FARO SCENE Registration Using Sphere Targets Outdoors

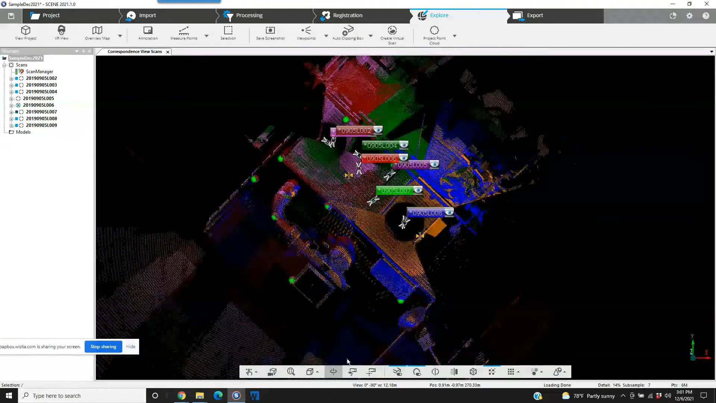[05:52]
And a lot of companies have just decided that rather than relying on the registration being automatically registered with scene, they would rather just go ahead and use the sphere targets.
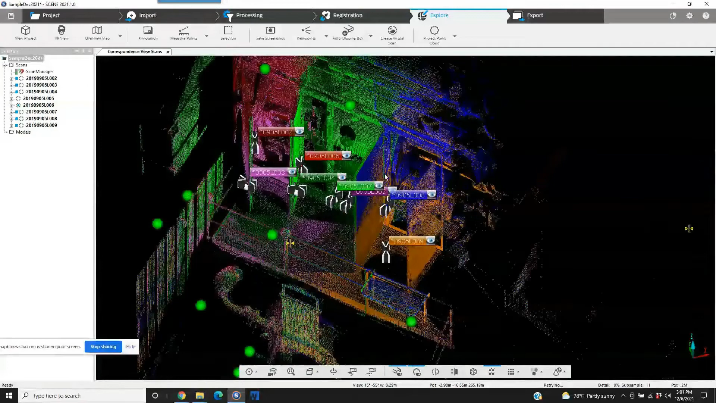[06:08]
That way they can avoid any issues with repeated geometry, the same corners, the same type of pipes, things starting to look the same can confuse the software. So anyway, here's what our project looks like.
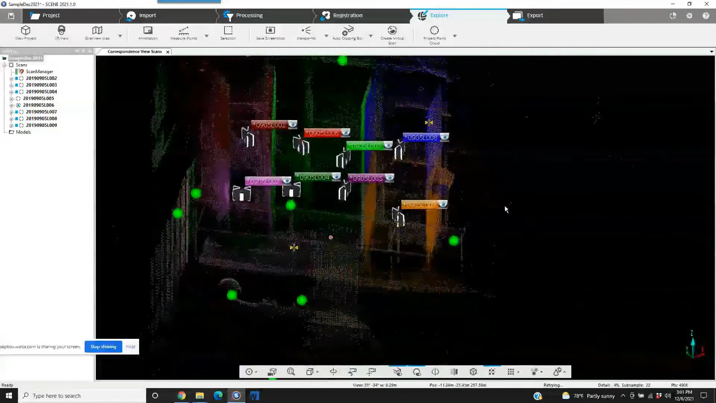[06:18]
You can see they scanned the cabinet at different levels.
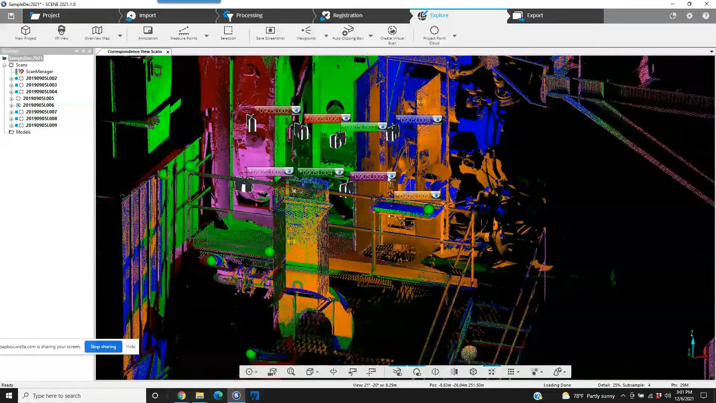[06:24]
There's obviously some important things that were part of this particular area.
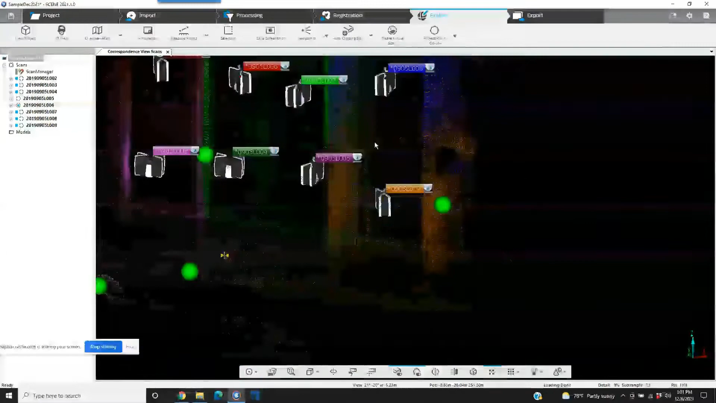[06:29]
And very, very simple. So now, lastly, most of you are going to be just using the scene software for a quick registration, putting it together before you push it downstream to another software package. A lot of times that's going to be Revit or it's going to be AutoCAD. So what we would do next would be go to the export page.
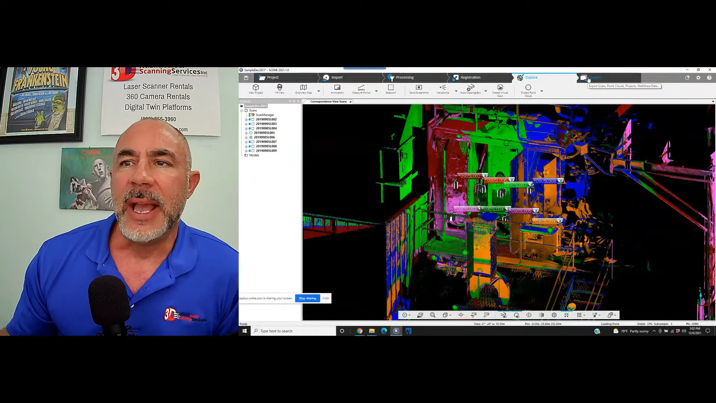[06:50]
And we can see we've got export scans, export project, and we've got a web share option. So what we're going to do is export the project. It's going to ask us to save the project, what we've done so far. And now that we've saved it, the project is going to be saved to where we want it, which is in this case, our external hard drive.
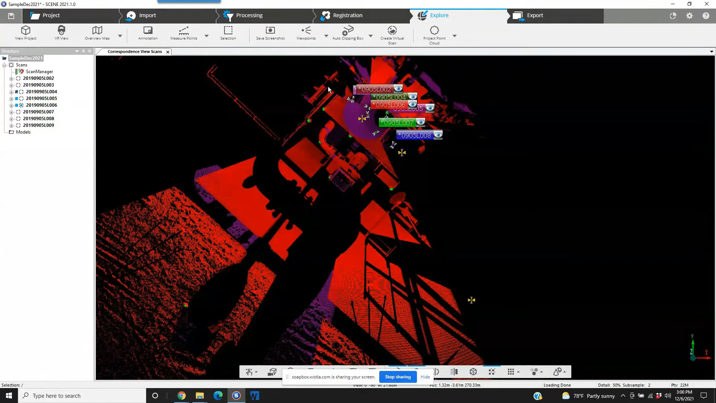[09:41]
And again, this is a small sample size of this project. Obviously, something this small,
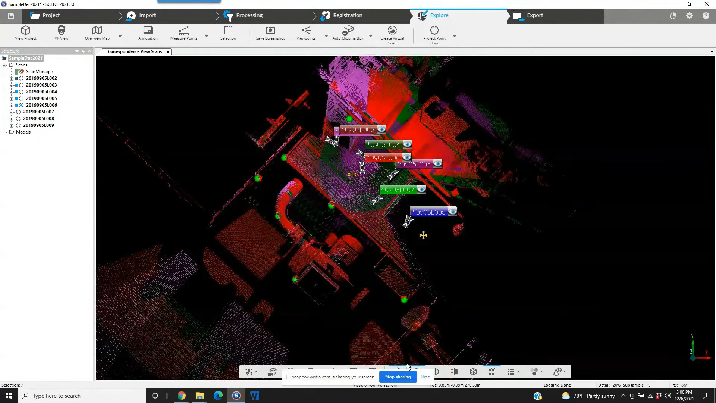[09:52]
you would not need to have any targets for because there's plenty of geometry around it that would allow you to see the project come together in a regular registration without targets. But because this is part of a two or three hundred scan project in a large plant, they use the sphere targets.
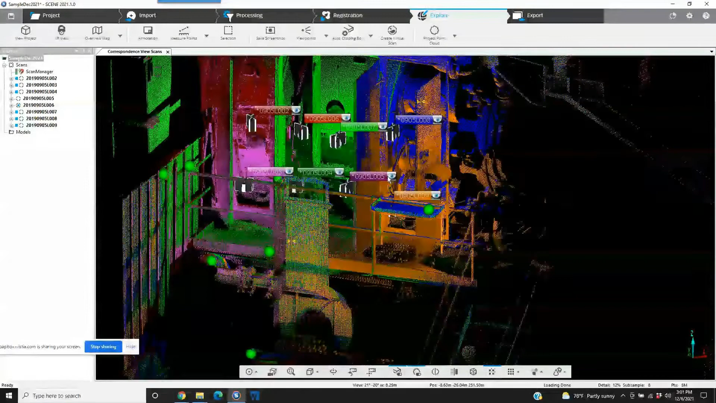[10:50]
You can see they scanned the cabinet at different levels. There's obviously some important things that were part of this particular area. And very, very simple.